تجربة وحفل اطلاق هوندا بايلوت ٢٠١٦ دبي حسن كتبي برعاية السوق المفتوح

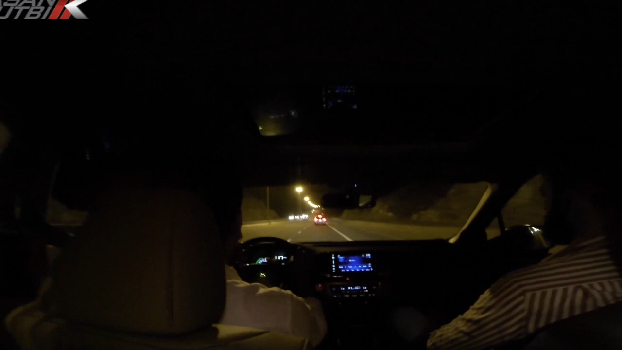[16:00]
طبعا زي احنا شايفين احنا هذا كونفوي قافله ماشيين مع بعض ومرتبطين انه احنا بخط سير معين، حتى في ورانا سيارات كمان هناك.